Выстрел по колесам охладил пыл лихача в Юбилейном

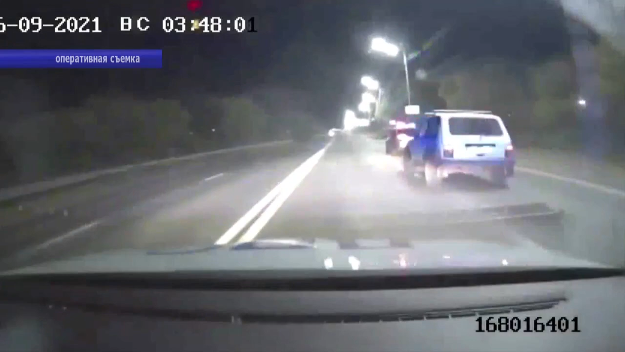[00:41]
компенсировал наглостью и безрассудством маневров, наивно полагая, что его навыки вождения вне конкуренции. В действительности же полицейские в ходе погони вынуждали его свернуть на менее оживленный участок дороги. А уже там, в путанных закоулках и тупиках дачных массивов, нарушитель был загнан в ловушку. Дальше все было по канонам жанра.
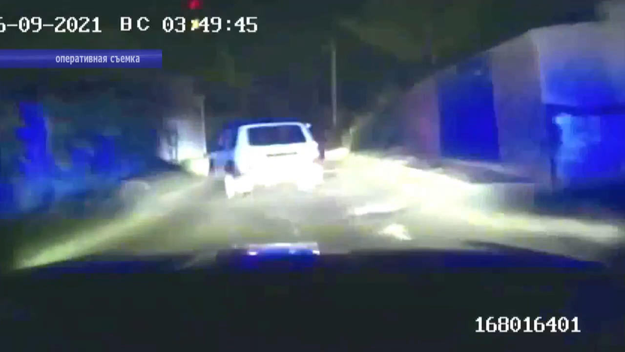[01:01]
Попытка протаранить преградивший выезд служебный автомобиль,
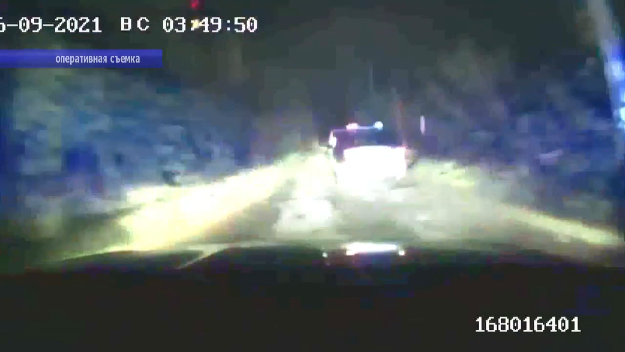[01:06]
предупредительный выстрел в воздух и прицельный по колесам Нивы окончательно охладили боевой настрой злоумышленника. Он был задержан.